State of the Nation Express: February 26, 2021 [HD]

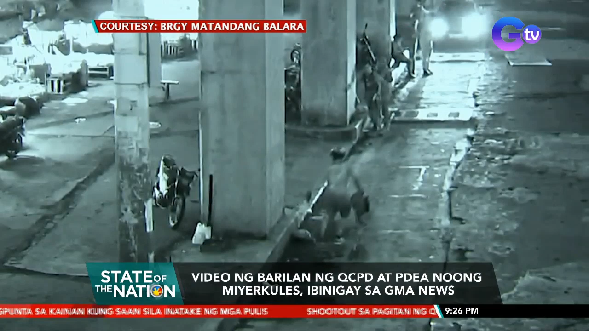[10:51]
Sa isang punto, may lalaking tumatakbo na may bit-bit na bag. Nagpatuloy ang barila ng higit isang oras. Ang galsadang ito yung sentro ng barilan sa pagitan ng PIDEA at ng QCPD.